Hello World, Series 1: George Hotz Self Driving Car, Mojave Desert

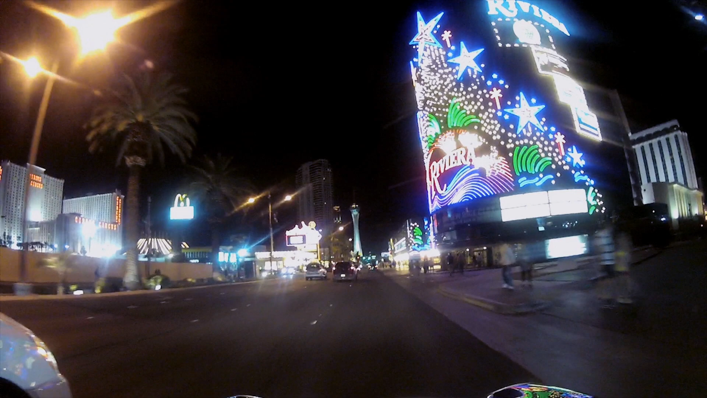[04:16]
Don't hit the van! Don't hit the van! Oh, nice. Very nice.